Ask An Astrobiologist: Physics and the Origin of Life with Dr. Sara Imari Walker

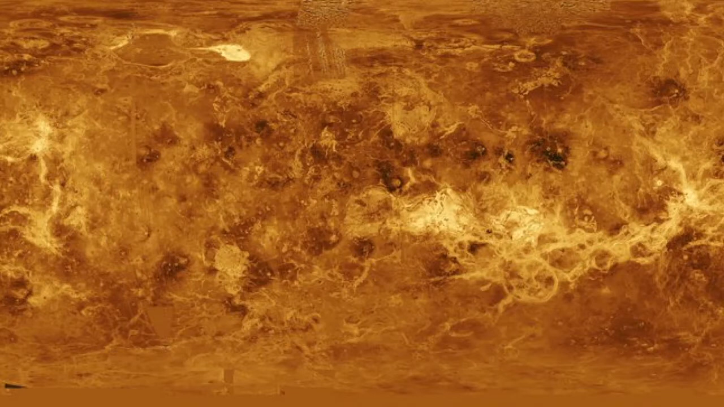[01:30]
And, I'm sure many of you recognized the surface of the planet Venus. So, this is actually only able to be measured using radar, which was obtained by the Magellan spacecraft in 1990. And, because the atmosphere is so thick, only radar can reach the surface. And, the color is actually deduced from the Venera landers, which are Russian landers, who made it to the surface, I think, a decade, a few years before, about 1986.